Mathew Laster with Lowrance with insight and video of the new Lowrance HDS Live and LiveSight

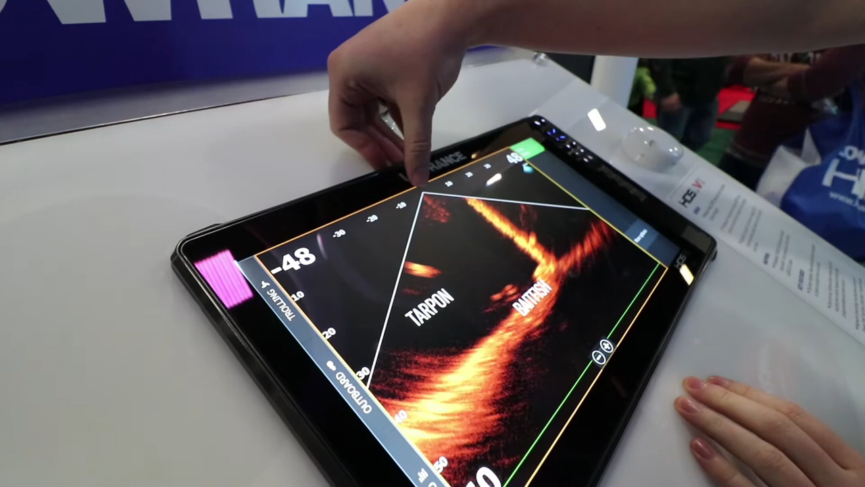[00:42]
The bottom down here, 40 feet below us. This is actually a dock piling from when we shot this one down in the Florida Keys.
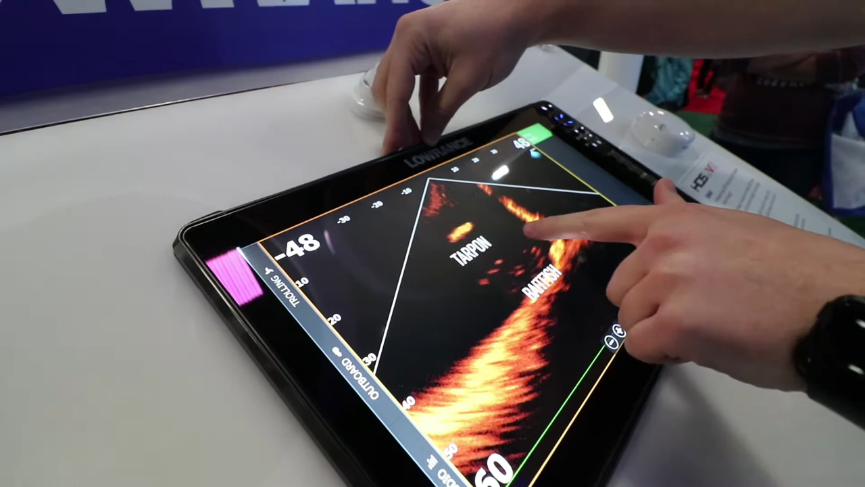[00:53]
These are some bait and some small strike, sorry, snapper down here at the bottom. And then you'll see there's a big old tarpon go cruising right over here at the top of them.
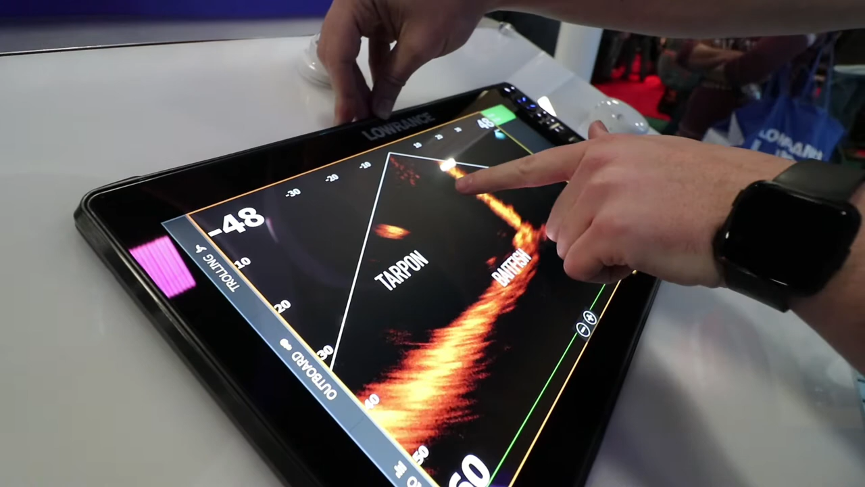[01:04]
And you can see when he turns side onto the camera, how good of a, or to the transducer, how good of a detail we're getting. You can see his dorsal fin and his tail fin as well right there. So that's pretty cool.
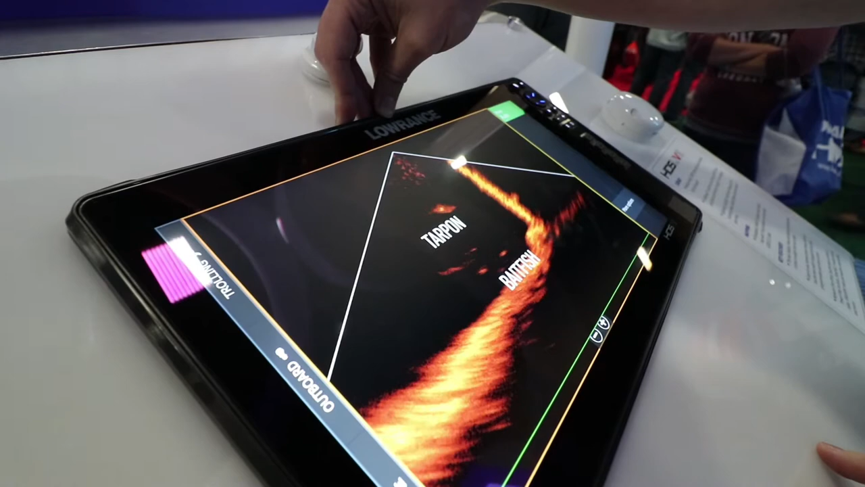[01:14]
Then we also have the forward mounting option.
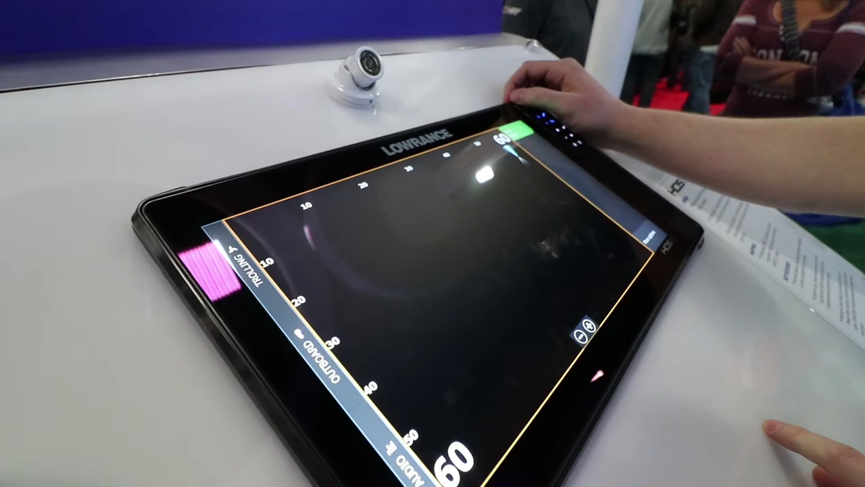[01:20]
So when you mount it forward, that'll actually move the boat in the picture to the top left corner over here. And you'll see I've got 60 feet of range below me and I've got 60 feet of range in front of me.
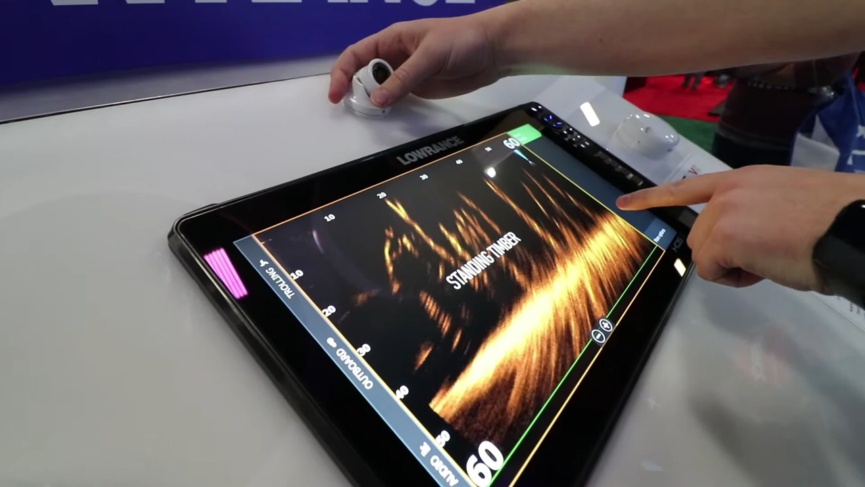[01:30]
And these are all standing trees. This is a lake in Oklahoma.
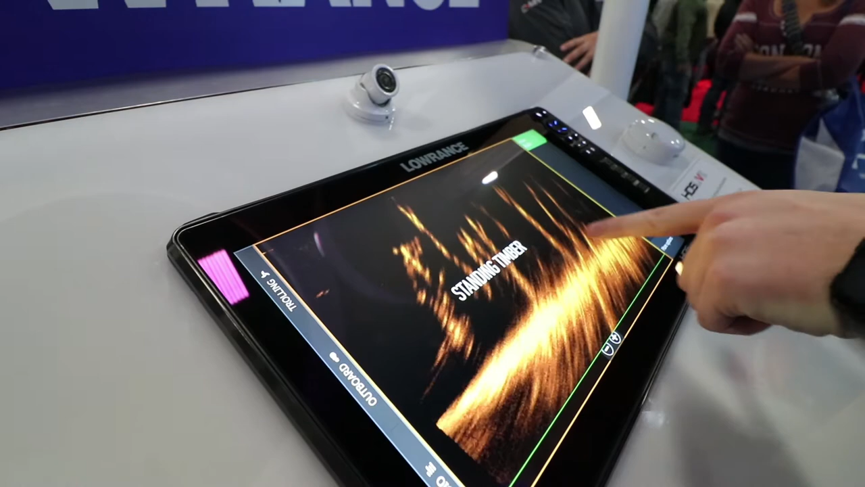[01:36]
So this is all these trees were here when they built this lake. And you'll see a couple of fish cruising around in here hanging out on the top of these trees.